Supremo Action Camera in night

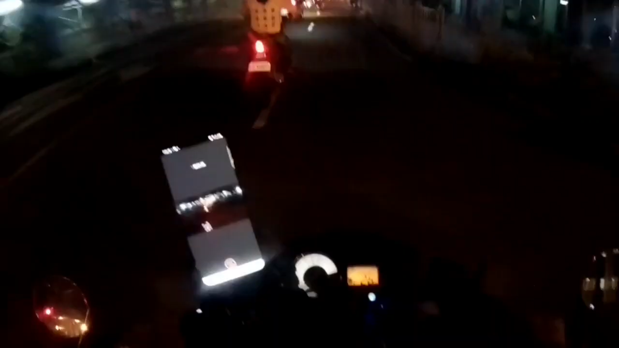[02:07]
Ang takbo lang natin ay 30 km/h. Yan ang takbo ko ngayon guys, kasi kasama ko si GBM Court guys eh. Siya lang yung inaalalayan ko. Pero mas maganda na talaga yung nag-iingat tayo guys sa pagdadrive.
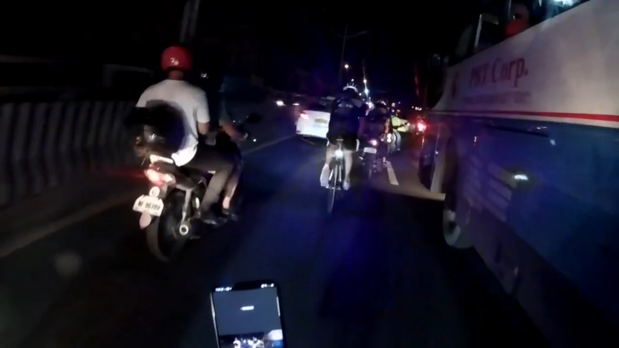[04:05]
Kahit anong gawin, kahit lagyan pa ng tandamak-mak na skyway, talagang mararanasan mo pa rin talaga yung sobrang traffic.
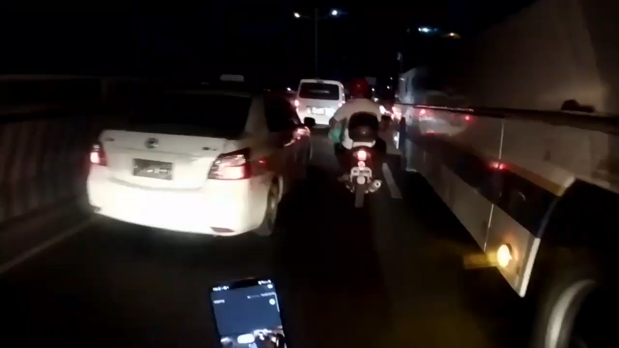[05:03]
Guys, Ito, sumunod lang tayo sa agos ng traffic. Hindi tayo makakarating. Hindi naman tayo makakasingit doon sa bandang kanan o kaliwa. Kasi hindi makakadaan.
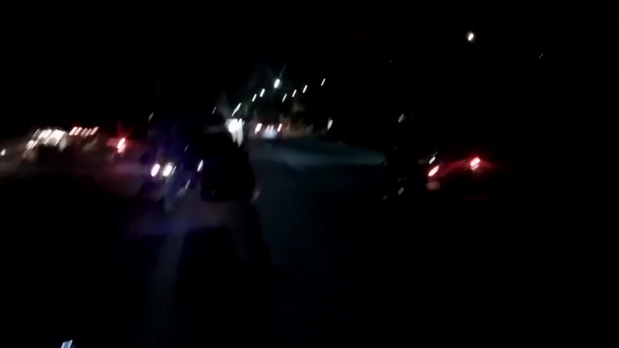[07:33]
Iba kami ng daan ni BBM. Dito guys, sa parting side ni Arca South, wala pa talaga to mga street light.
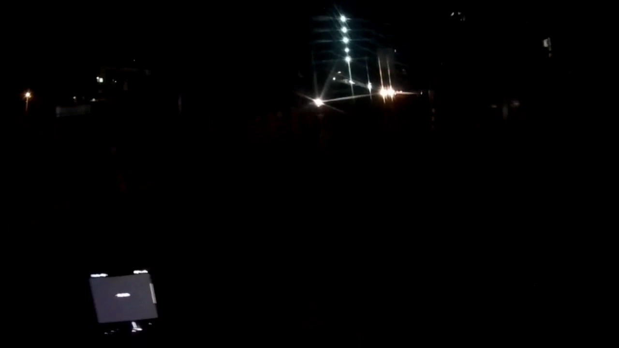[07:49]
Kasi itong lugar na to, ito pa talaga yung de-develop ngayon ni Ayala.
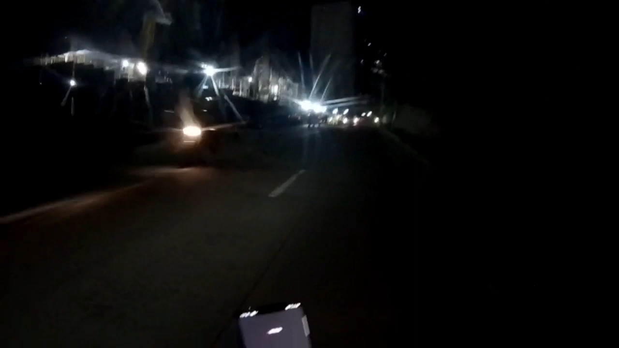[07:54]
Marami na rin dito, ano guys, mga establishment dito sa loob ni Arca. Few moments later.